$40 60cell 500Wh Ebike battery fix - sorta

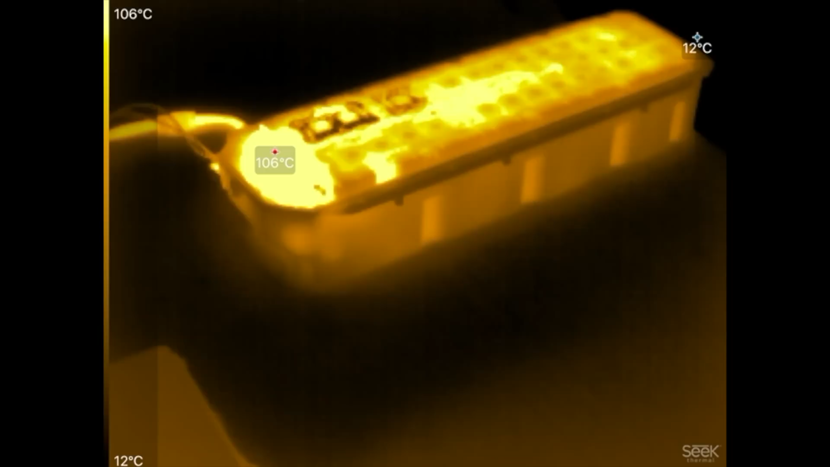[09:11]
On screen: spot 106°C, scale top 106°C, scale bottom 12°C
Okay, so here's what we got.
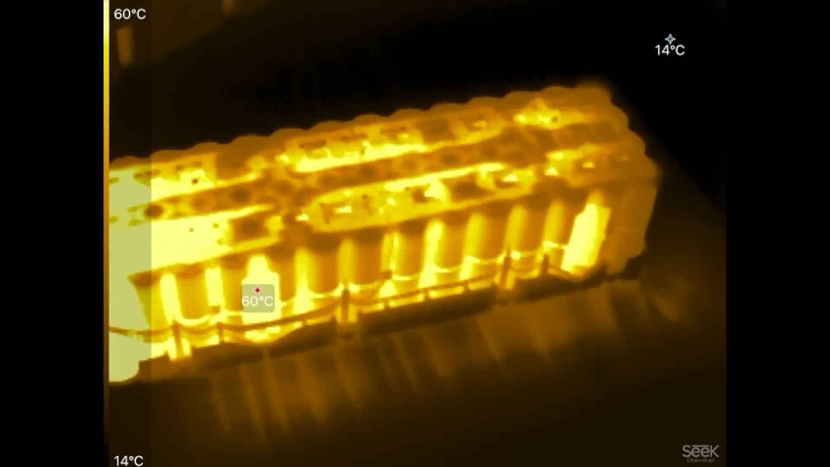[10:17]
On screen: scale top 60°C, scale bottom 14°C
Those are hot cells. So, 3.4 on the first group. 3.4 on the second group.
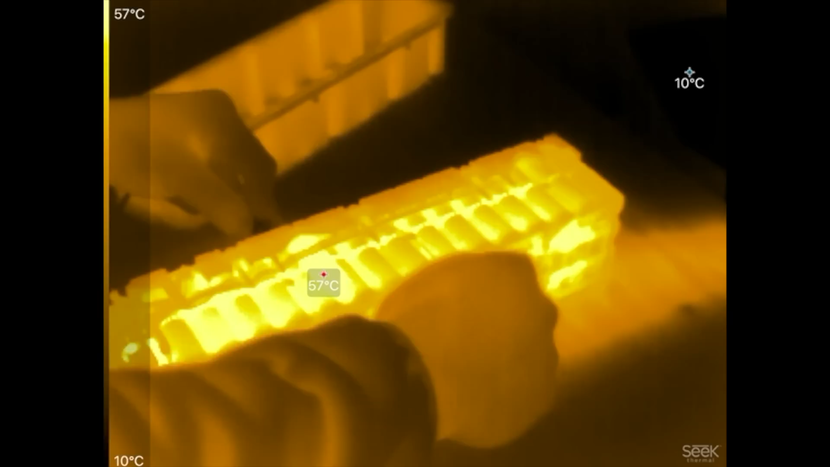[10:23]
On screen: spot 57°C, scale top 57°C, scale bottom 10°C
3.4 on the third group. 3.4 on the fourth.
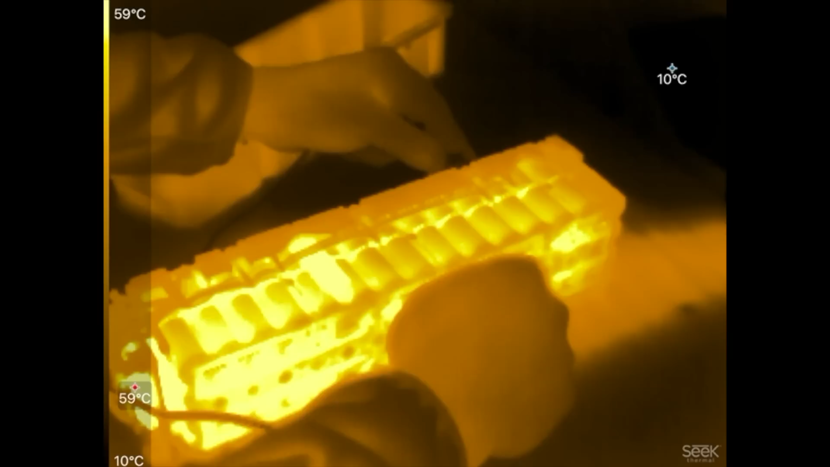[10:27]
On screen: scale top 59°C, scale bottom 10°C
3.46 on the fifth. 3.46. 3.45 on the seventh. 3.45 on the eighth. 3.45 on the ninth.
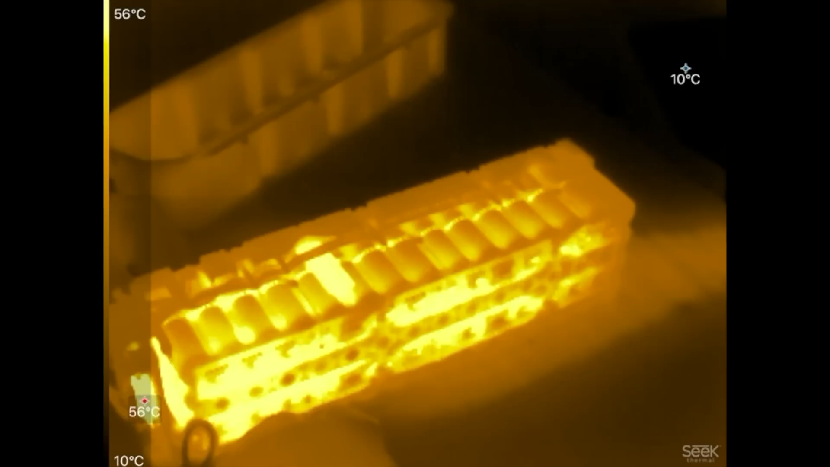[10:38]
On screen: scale top 56°C, scale bottom 10°C
And 3.45 on the tenth. No. So, all the cells are within spec. I think either the BMS got too hot or
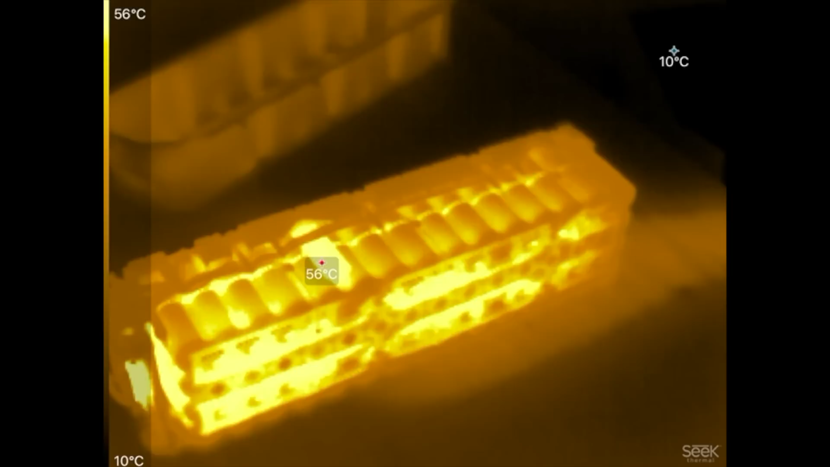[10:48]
On screen: spot 56°C, scale top 56°C, scale bottom 10°C
the cells got too hot and the BMS decided to shut it down.